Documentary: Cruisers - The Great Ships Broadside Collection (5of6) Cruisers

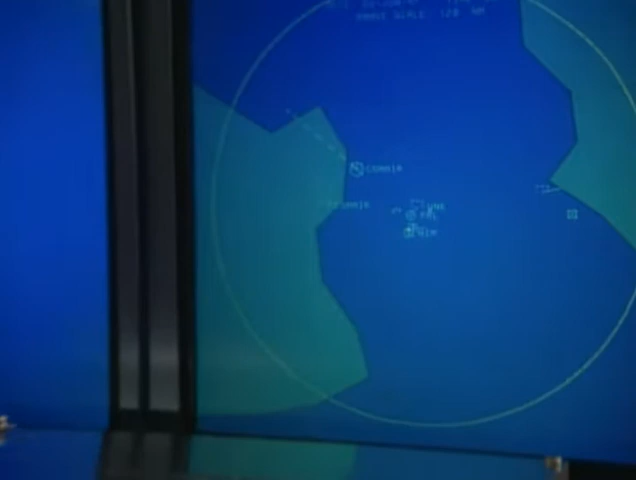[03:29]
enabling them to control dozens of fighter planes even as they track the movements of up to 200 separate targets at once.
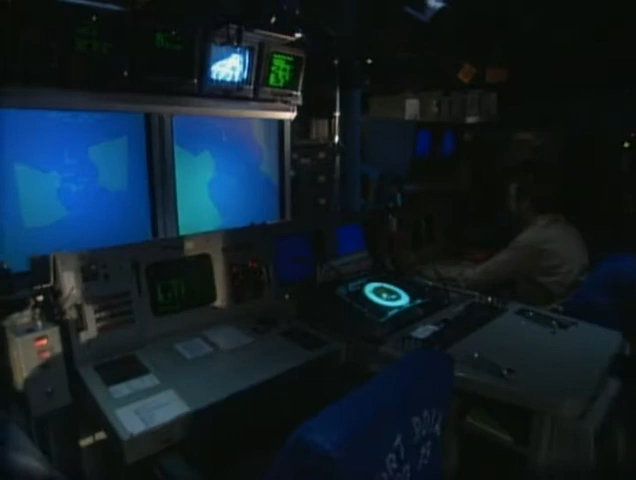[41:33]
providing the crew with an unparalleled, three-dimensional picture of more than 200 miles of sea and air surrounding the vessel.